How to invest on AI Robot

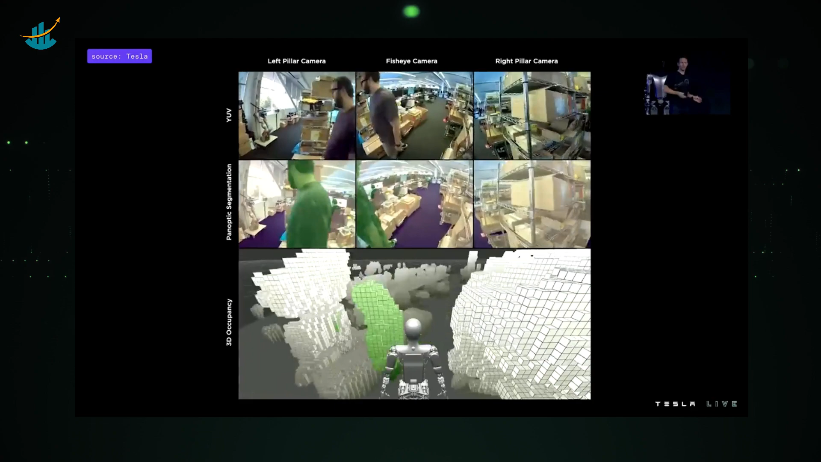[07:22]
It's exactly the same occupancy network that we'll talk into in a little bit more details later with the autopilot team, that is now running on the bot here in this video.
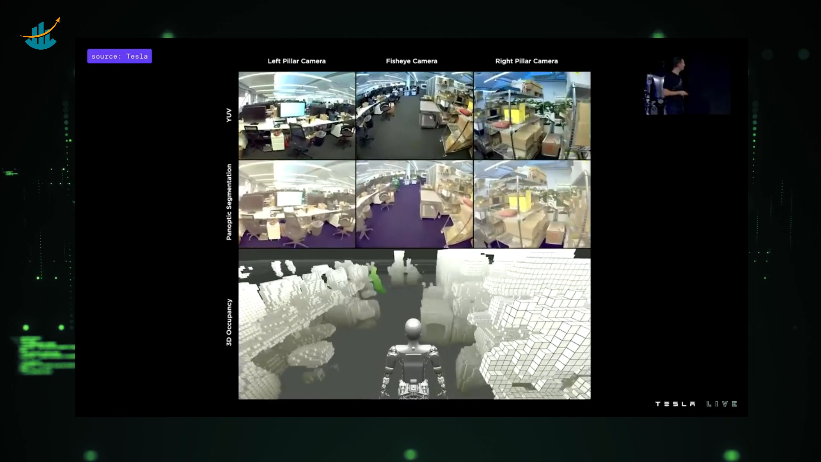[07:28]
The only thing that changed, really, is the training data that we had to recollect.
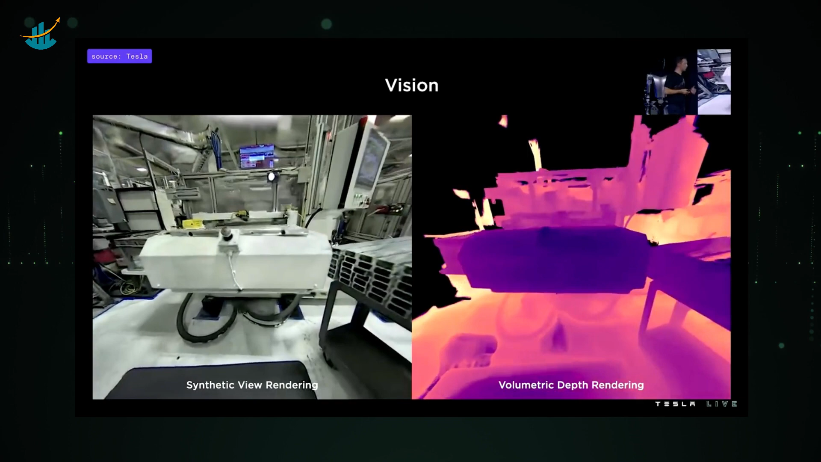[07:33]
We're also trying to find ways to improve those occupancy networks using work made on neural radiance fields to get really great volumetric rendering of the bot's environments.
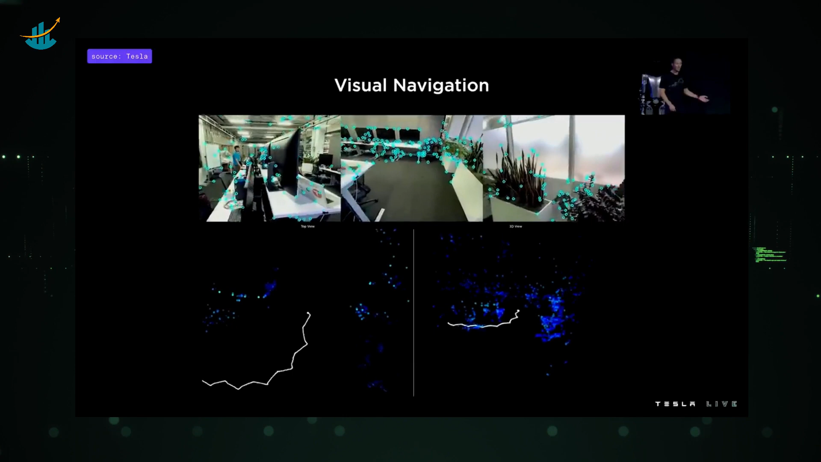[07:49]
So we've been training more neural networks to identify high-frequency features, key points, within the bot's camera streams,